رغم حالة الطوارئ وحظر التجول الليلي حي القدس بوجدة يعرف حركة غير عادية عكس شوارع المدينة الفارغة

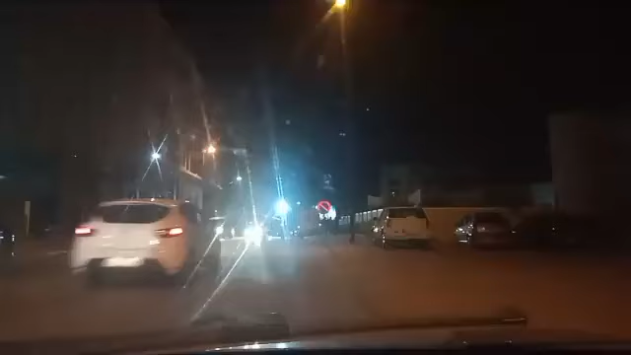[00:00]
تبارك الله عليكم في هذا البت المباشر مباشرة من حاصمة الشرق مدينة وجدة بفضل لحظات كانت وجده في حي القدس صراحة لي كيعرف واحد الحركة غير عادية في الشوارع دياله العكس شوارع مدينة وجدة هذه الحية نظر لأنه يتوجد أمام جامعة محمد حول
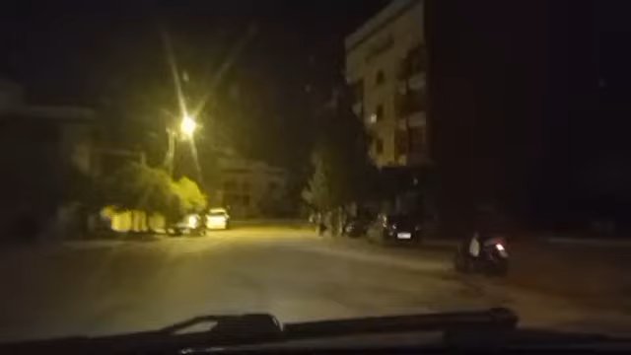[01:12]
صراحة لأنه في الليل السطاع الموتورات طموبيلات كيتطلع هنا مدينة وجدة كاملة كما تعرفوا في مجموعة يعني بالنسبة لهذه الحية بالنسبة له مدينة وجدة
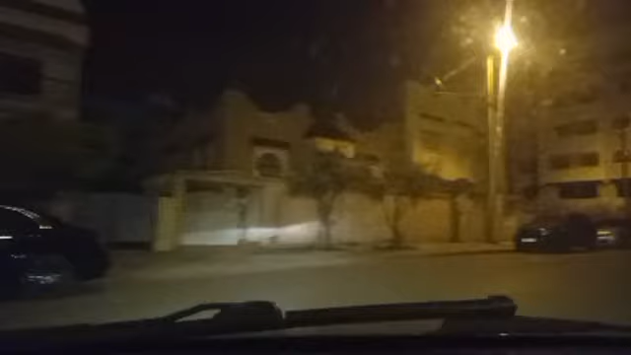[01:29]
أقولها نقطة سودة ماذا نقول لكم يعني مايروج انه ضعراء بالنسبة له كان الناس اللي كانت تجر يعني كانت تخباف في جي الباب طالب بع المخدرات يعني بجموعة هذه الأمار الخوتي إخواتاتي
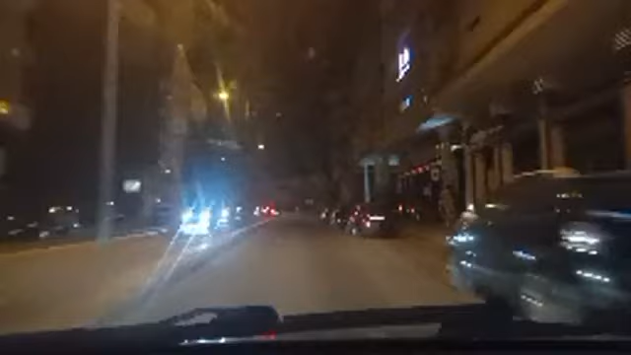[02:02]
كما كانت شوفوا يعني حي اللي يعني مكتد يعني مكتد صراح هذا يعني اللي يجي هنايا لهذه الجهة هذي كيتفاجأ بزر اللي غادي والجاي اللي غادي والجاي الله أكبر نعيشة كما كانت شوفوا ندير واحد جولة خفيفة ومن بعد نمشيوا الأماكن اللي فريغة يعني حي
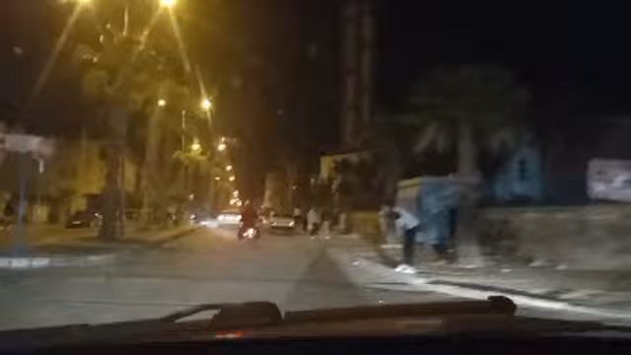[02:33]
اللي عامر بزر في أقصى درجة الناس باقي خرجاء حركة غير عادية موبيلات أصوات الموتور الناس كتشكا ومجموعة المشاكي كتوقعين بالليل يعني صراحة
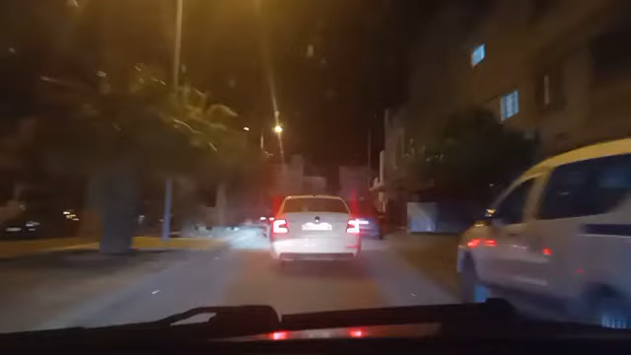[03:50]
هالنحية معروف كي يسمونه فيه الطلبة بالزاق التلاميذ اللي كان مجموعة جل معي هاد من هنا هاد من هنا يزيد على ذلك السيارات السيارات التي توجدها كلها تتطلع لليهن في الليل وكان نجو لشوفوا الوقات اللي مغير كورونا وفي جميع اوقات ماشيز وفي الليل يعني
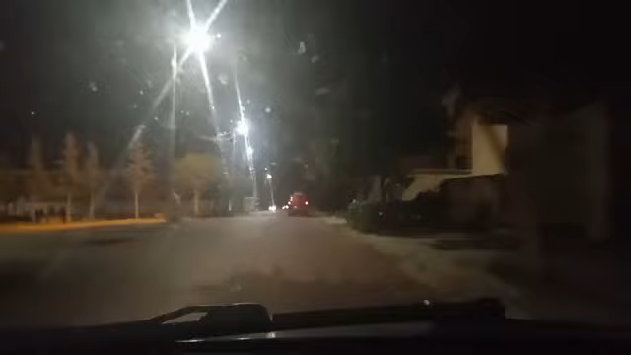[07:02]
سيارات الفارهة اللي عنده شيء سيارة فارهة يجيب استعراض العضالات هنا بهذا الحي
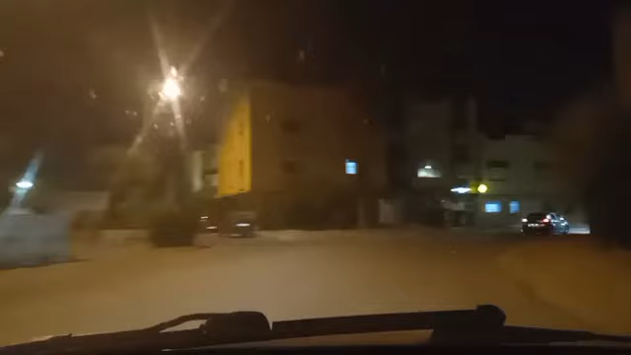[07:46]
يجب ان تحرر تنظر من دمشي من المواطنين يسكنون هنا في هذه الحية يجب أن تكاوم هذا التحرك الليلي السيارات و الموتورات موسيقى مطلقة بالجاهدة
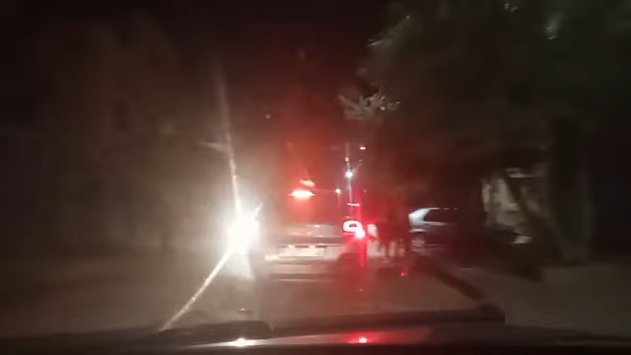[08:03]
شيء غريب جدا يمكنني أن أذهب هنا موسيقى